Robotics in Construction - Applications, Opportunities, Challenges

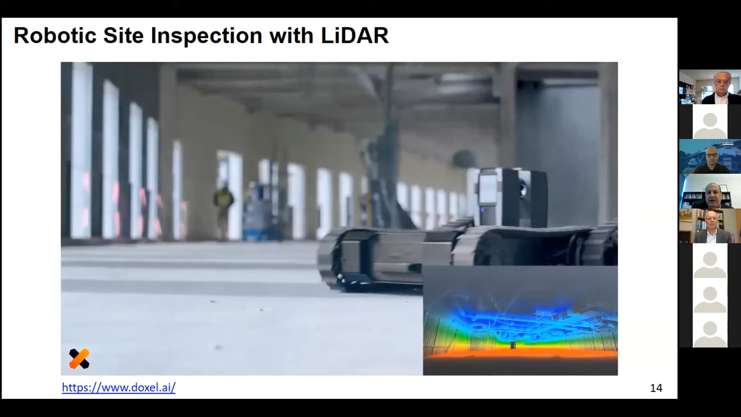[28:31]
collect large data set based on point cloud and this will be used to detect the object
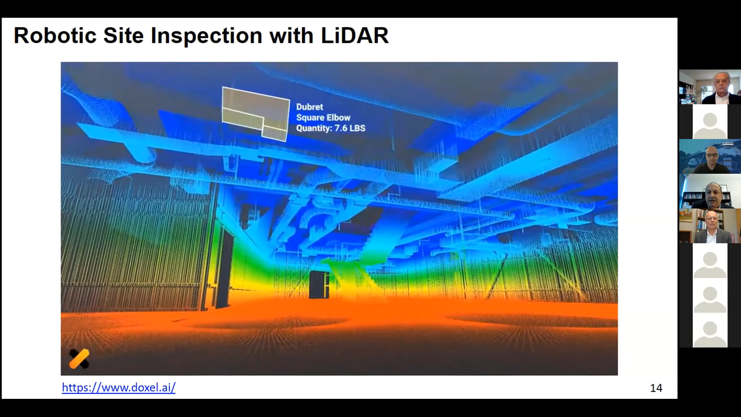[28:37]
that has been installed and calculate the productivity and the progress monitoring through the day
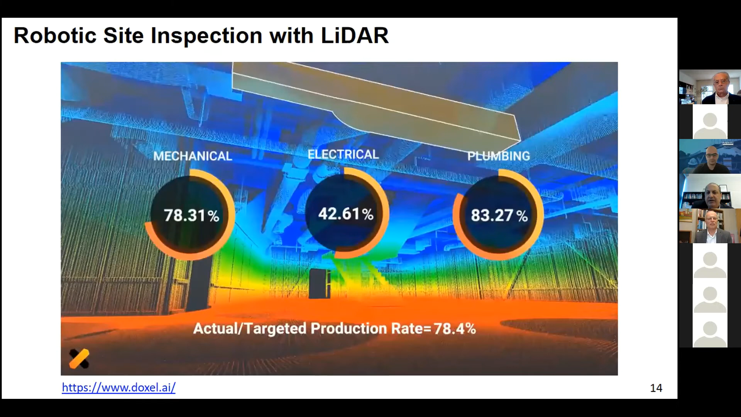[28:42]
as well as uh also quality inspection so this is my part thank you
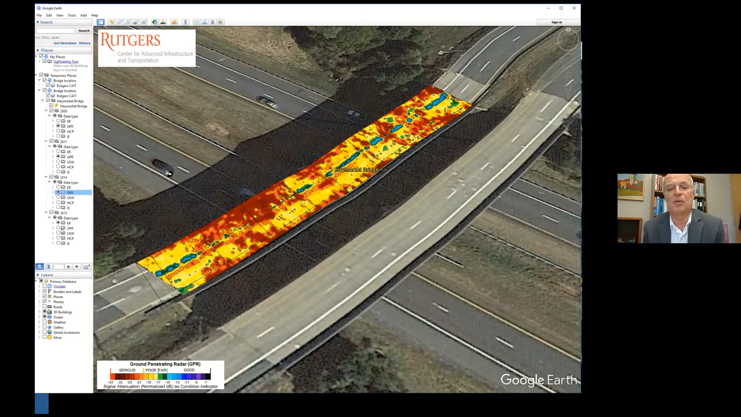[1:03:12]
of this one which is ground penetrating radar and again you can notice that there was very clear deterioration progression so to save some time let's go to the next slide another benefit of
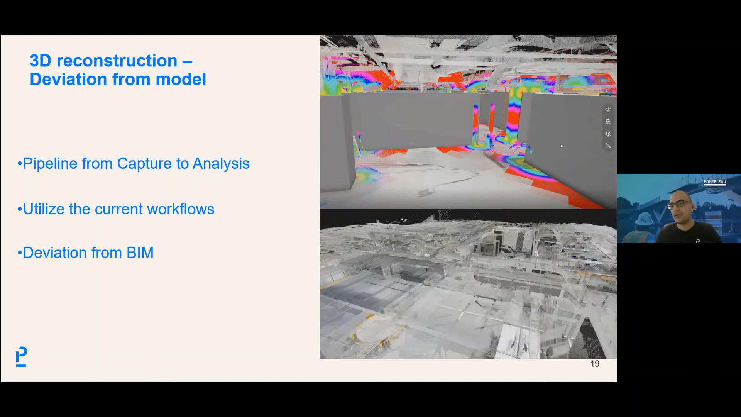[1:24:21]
more on higher added value tests uh also uh for now we are using uh uh the current workflows uh that we have in our company and we can get the deviation from beam so that the project team can have a better insight of what's going on on the job site so